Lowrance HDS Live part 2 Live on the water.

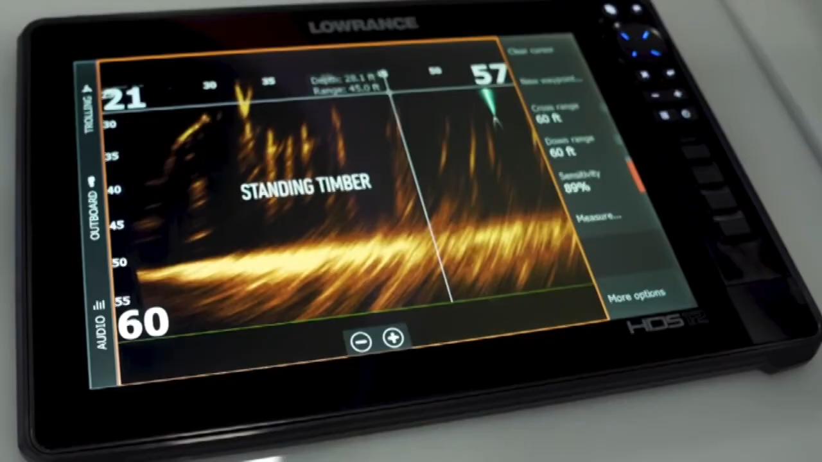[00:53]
So I can set a transducer on the front of my boat pointing forwards in the direction where I'm casting, watch my lure, watch those fish that I'm trying to target and actually watch them hook up. So I simply cannot wait to run that.
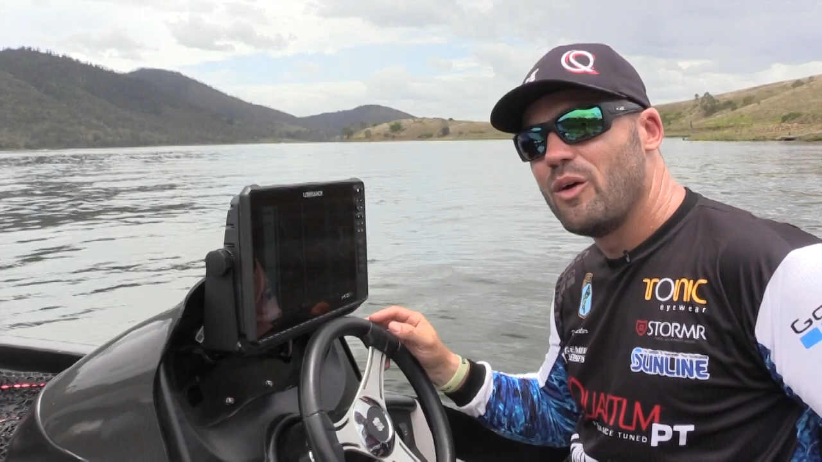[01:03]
Well guys, enough talking, let's go and try and find some fish. Check the detail out guys. This is all bass.
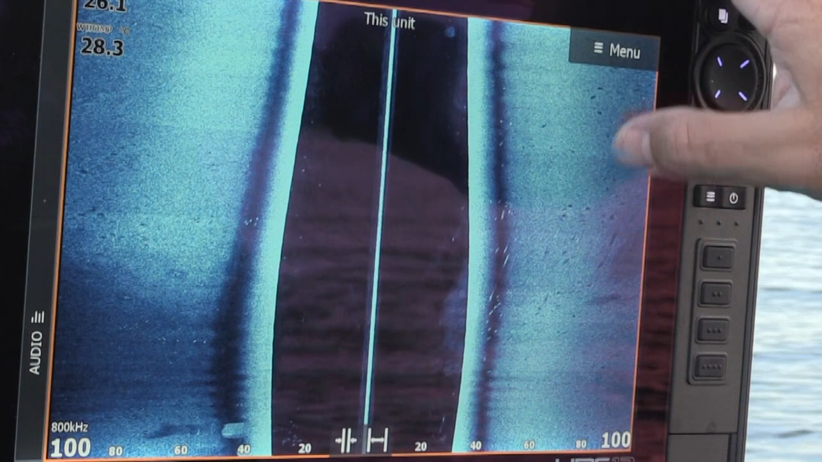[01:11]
You can see all their shadows, you can tell by these dots and these shadows how big these guys are.
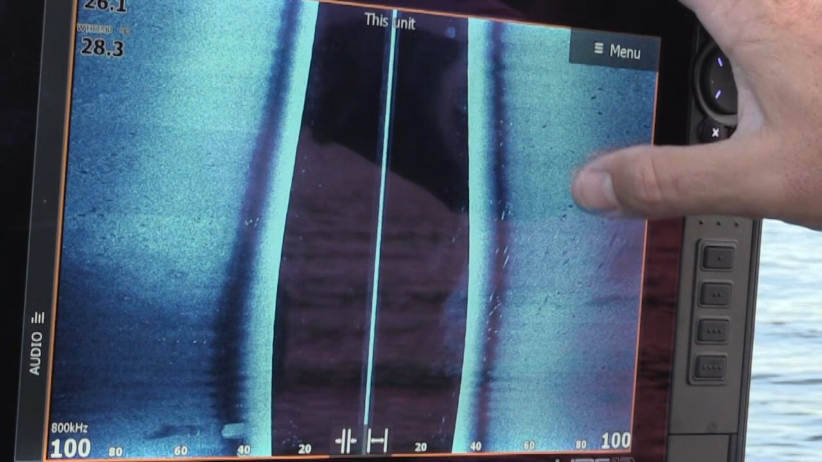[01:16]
The distance between the dot and the shadow is actually how far they are off the bottom.
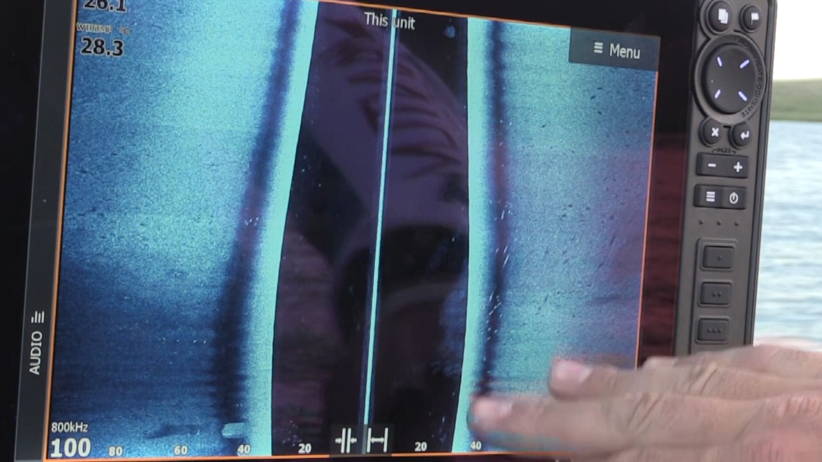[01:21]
But this whole little depression here is chockers with them. You can see they're all on this side. There's only a couple on that side and then way over here, it's a hundred feet away.
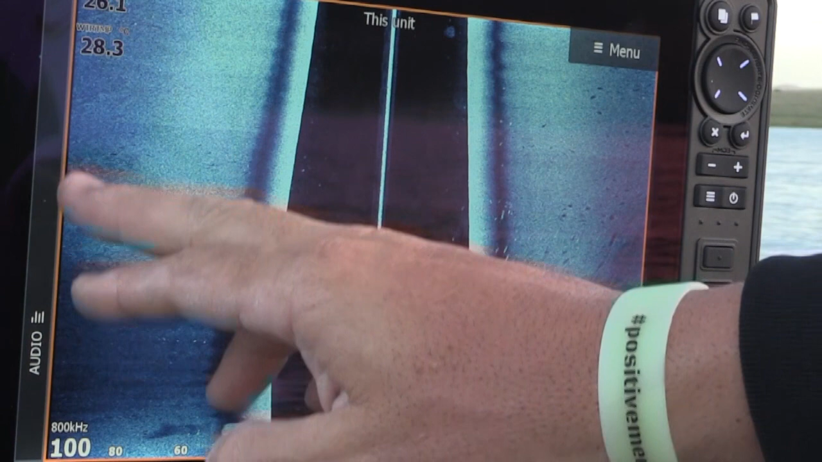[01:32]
A hundred feet away, we're still seeing bass and shadows. Over here, another, that's a hundred feet.
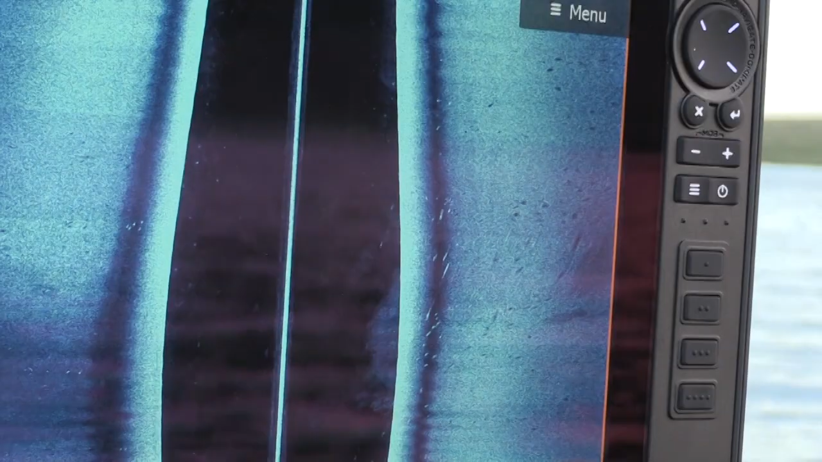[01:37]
Still seeing a bass and a bit of shadows. It's amazing.